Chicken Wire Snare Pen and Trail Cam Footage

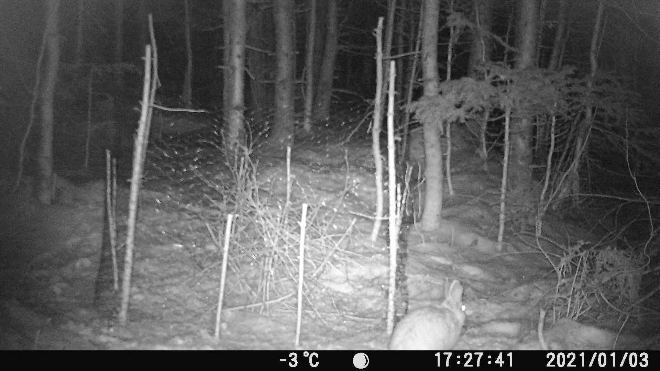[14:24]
so it's 3 10 and this is uh me and my wife i just set out the trail camera at 5 27 the first rabbit appears he kind of skirts the edge of it just sniffs around and says you know something's not right here i'm getting out of here 30 minutes later there was another rabbit at uh 557 and then he disappears so the first two rabbits that showed up whether it was the same rabbit or not did not enter the pen